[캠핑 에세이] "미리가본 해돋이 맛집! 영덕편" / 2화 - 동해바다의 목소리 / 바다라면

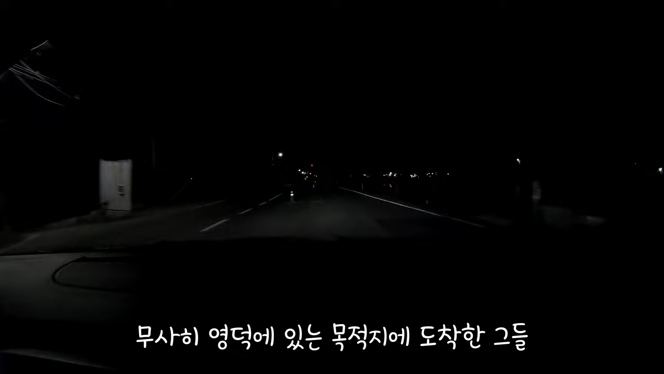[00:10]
목적지에 도착 무사히 영덕에 있는 목적지에 도착한 그들 그러나 멈추지 않고 다시 전진한다 차에 기름이 없다 내일은 모르니 미리 넣기로 했다 사실 목적지 부근에 주요소가 있는 것을 알고 가서 거기서 넣으려고 했는데 문을 열지 않았다